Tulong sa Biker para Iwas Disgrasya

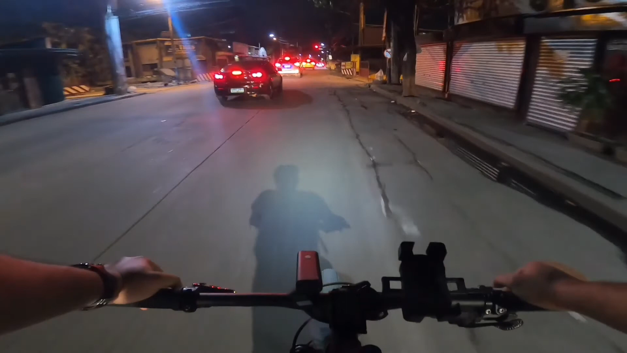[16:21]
at bilang panghuli mga kapadyak laging yung tandaan na sa pagbabike pwede kayong abutin ng gabi kaya ugali yung magdala ng bike lights actually
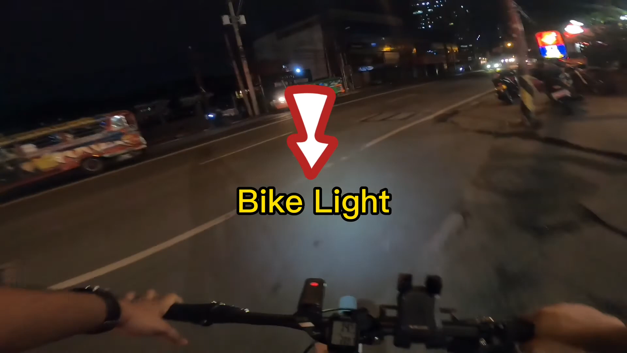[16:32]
sa likod katulad nito nangyari sa akin nabot na rin ako ng gabi bago makauwi kaya buti naman meron tayong bike light na harap at likod ang gamit ko sa harap yan yung gaseron 800 lumens so okay na rin maliwanag siya sa gabi and nakakatulong para makita mga kalsada okay so
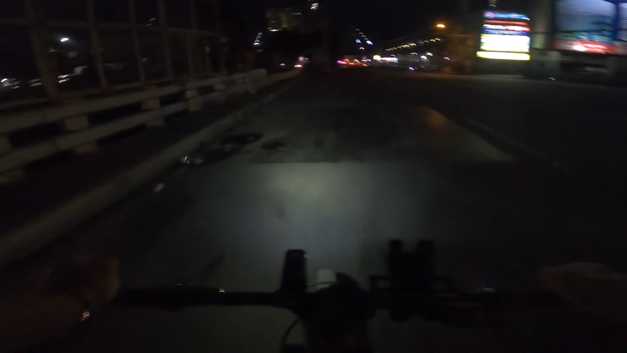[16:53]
yun mga kapadyak yung kunti nating maitutulong sa inyo regarding sa mga tamang